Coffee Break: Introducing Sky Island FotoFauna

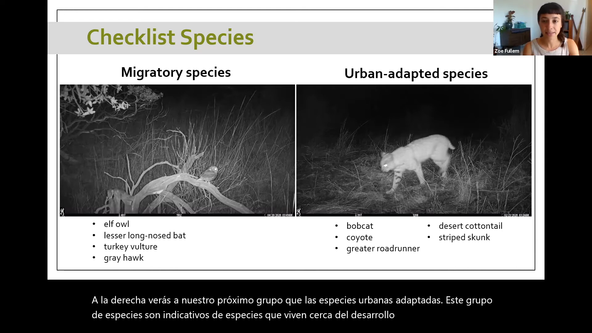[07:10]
indicative of species that live near development or urban areas um and so here we'll have the bobcat as you can see in the photo coyotes greater road runners desert cottontails and striped skunks next up we'll have endemic species